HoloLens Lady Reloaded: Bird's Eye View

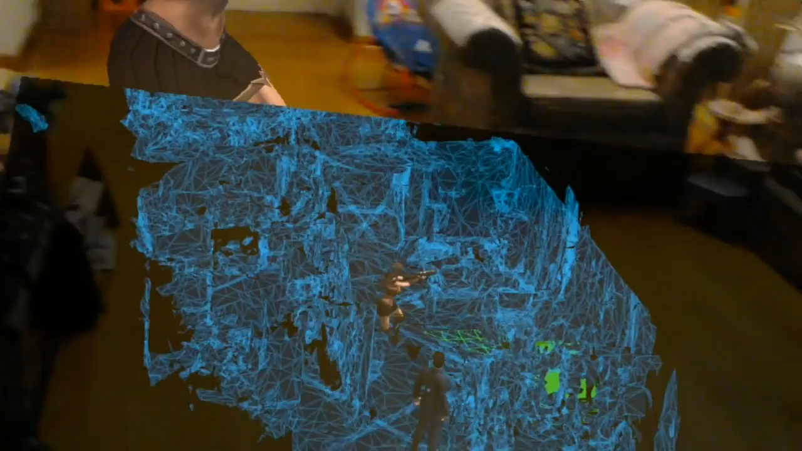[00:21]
Move minimap. Okay, so here you can see as I move around in this space, the character is also moving around.
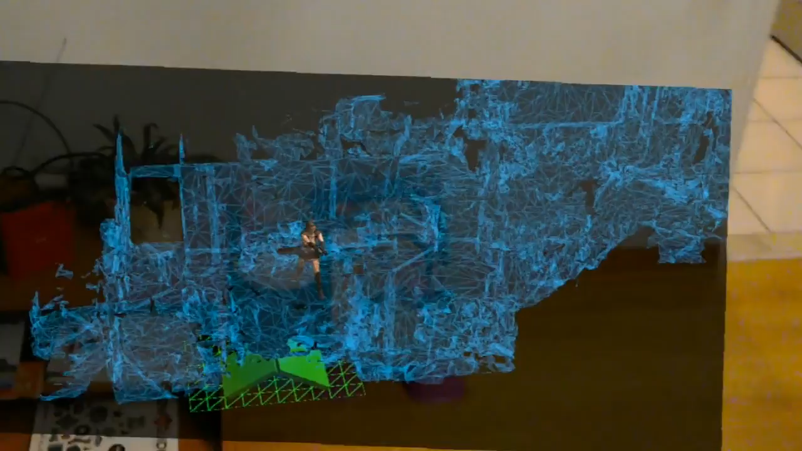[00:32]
And the minimap is also following my gaze as well. So now I basically navigated
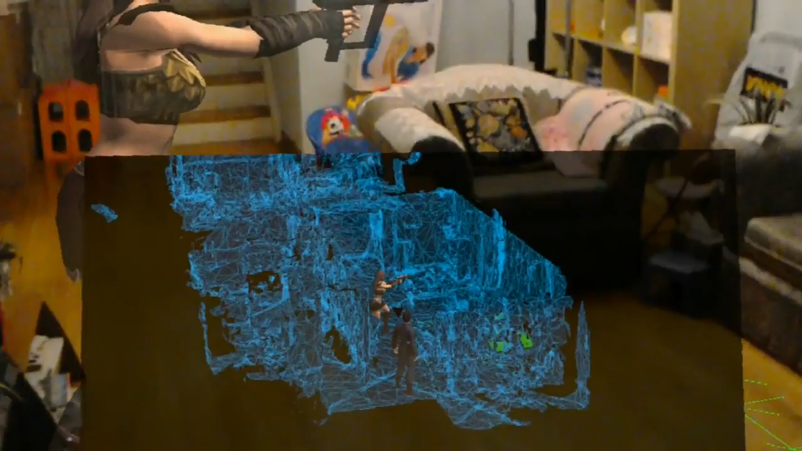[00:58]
Okay, so again this is with Xbox controller.
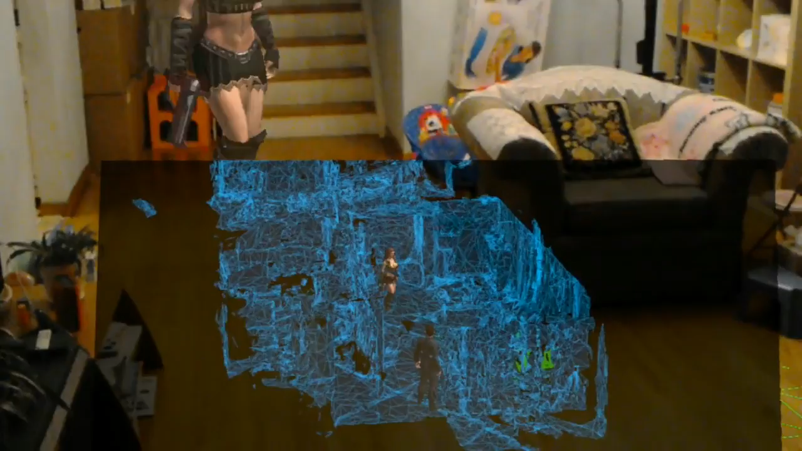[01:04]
I am controlling the lady warrior character here right now. So she can be controlled to move around.
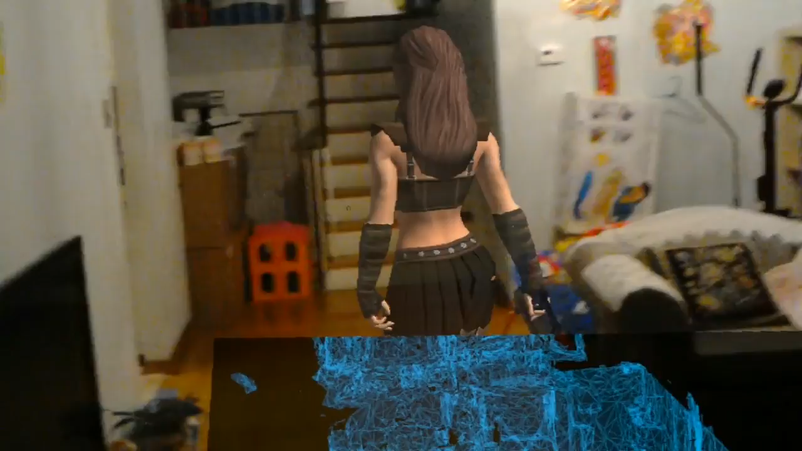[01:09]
And as you can see in the real life size version and the minimap version.
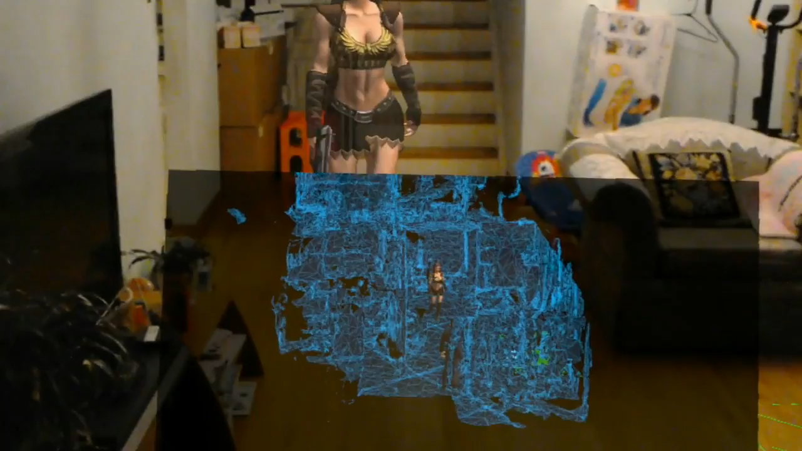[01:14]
Previously I also demonstrated her firing at me.
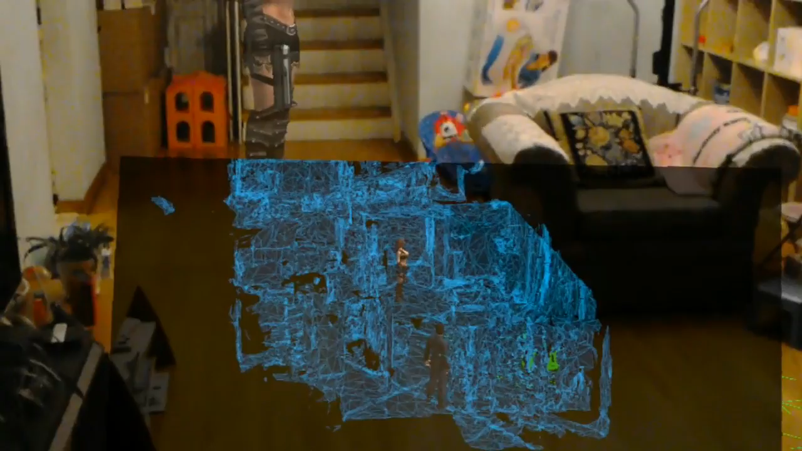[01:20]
And you only saw it from the first person view. Today I would like to show you guys what happens in third person.
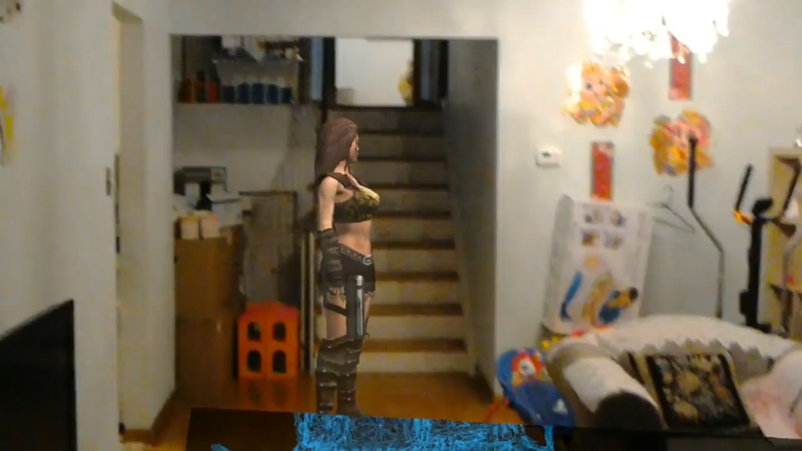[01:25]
So here you go.
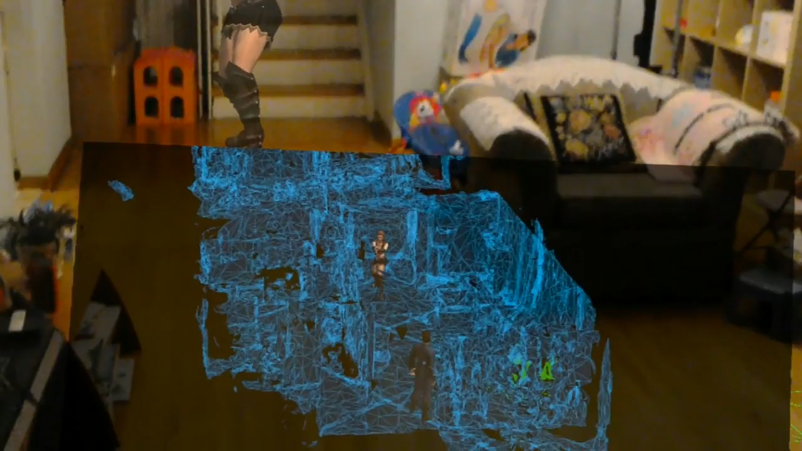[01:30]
I'll just press X on the Xbox controller. As you can see the ball is bouncing around.
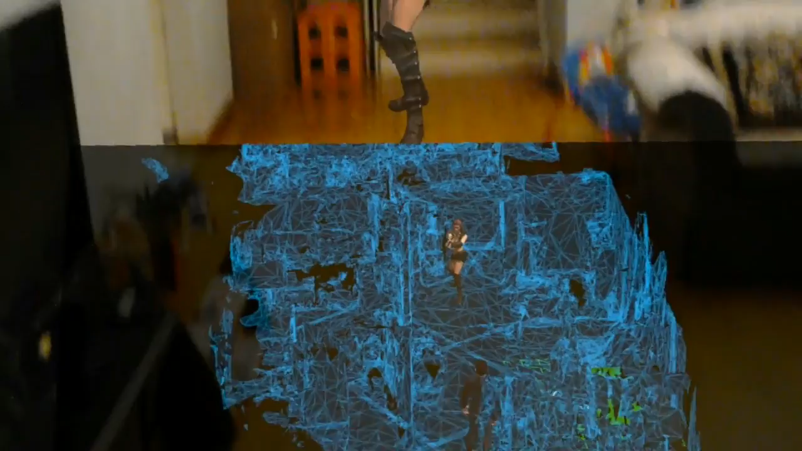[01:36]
Face me. So I'll do that again.
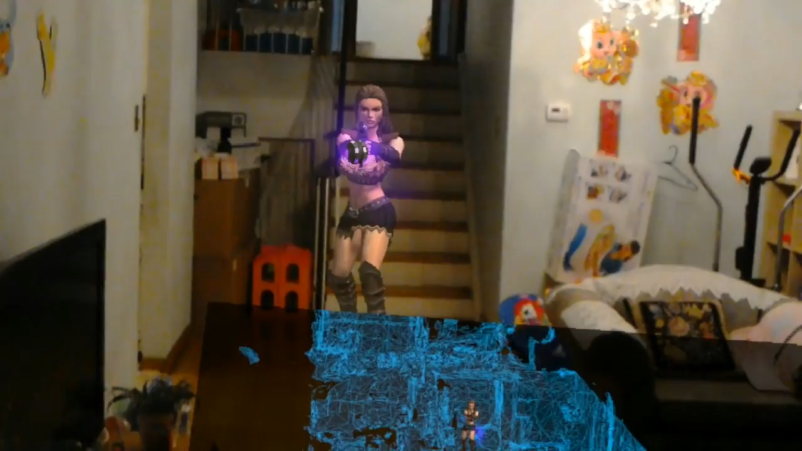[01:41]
The ball is flying straight at me. And in this case I would actually take a hit.
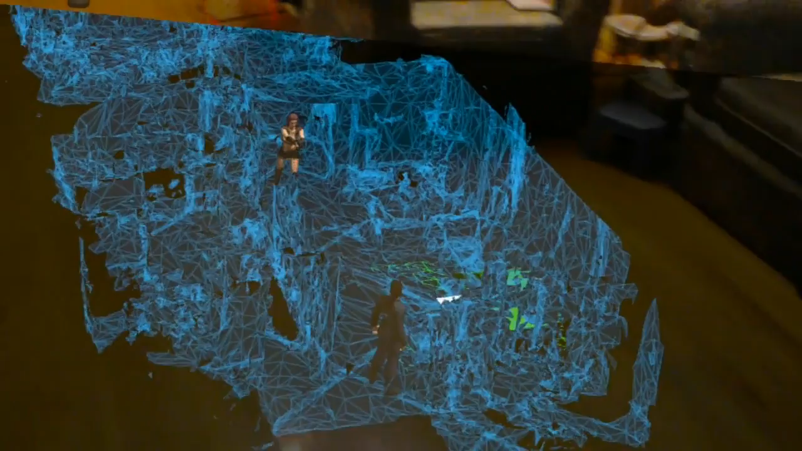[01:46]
One more time. There you go.
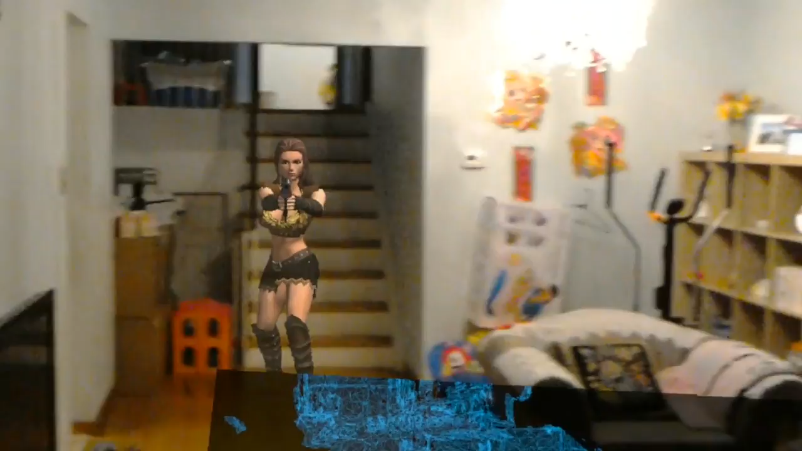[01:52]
Okay, so now I have actually been hit a couple of times. I will also demonstrate the zap here as well.
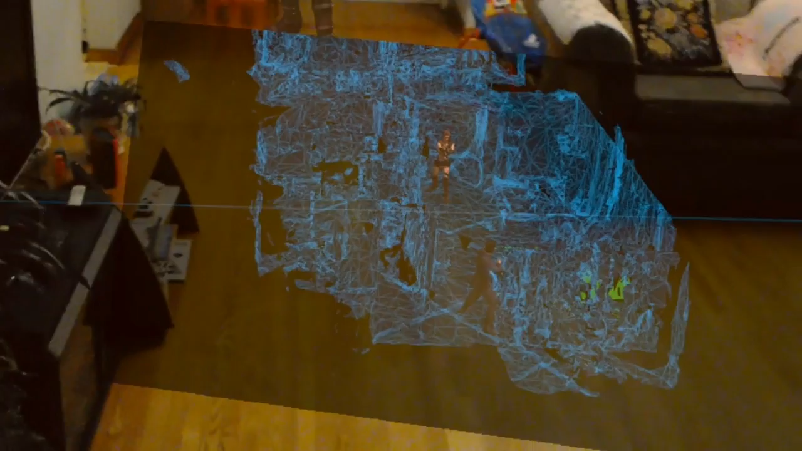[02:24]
Zappokanna. There you go. I basically locked the target on the lady warrior right now.
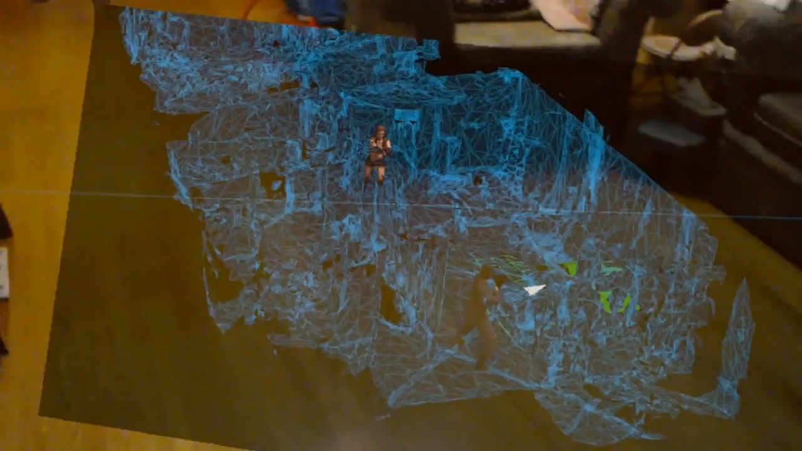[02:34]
So I don't actually need to aim. Move minimap.
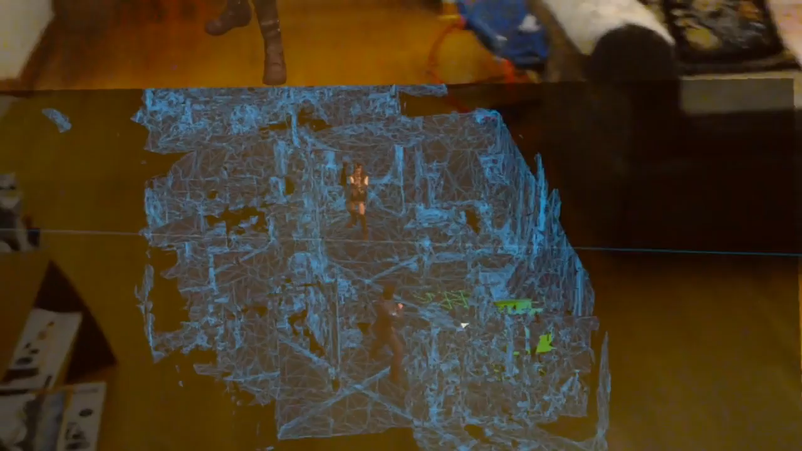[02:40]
Okay, let me just give you a view from the other angle in front of my couch. Zappokanna. There you go. One more shot.